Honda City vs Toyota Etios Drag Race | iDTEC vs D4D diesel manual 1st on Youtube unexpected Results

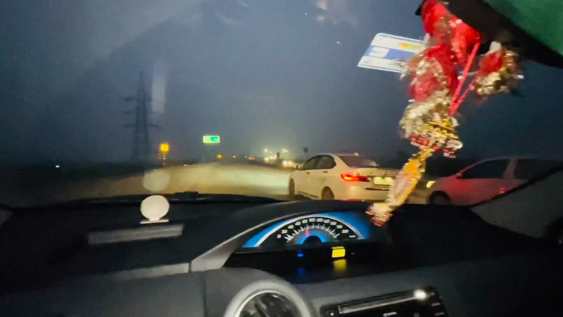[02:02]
प्रापरी की टक्कर हो रही है इस वार 110 पे चड़ गी गाड़ी हमारी
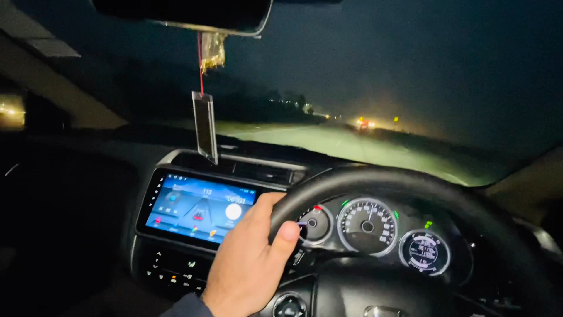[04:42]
शायद उनका लोंच बढ़िया नहीं हुआ पर एक बात हैं पर क्लियर होगी है कि हुंदा सिटी ज्यादा
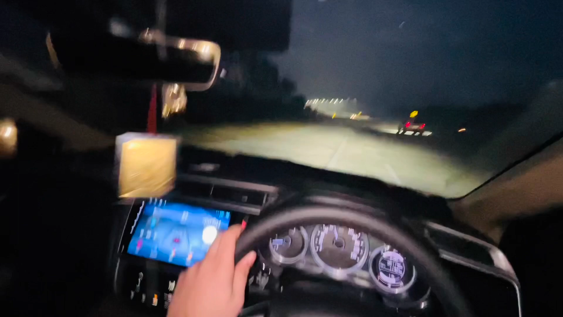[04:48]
पिकप बल्ली गाड़ी हो ज्यादा पारफुल गाड़ी हुंदा सिटी ही है यहां पर इसमें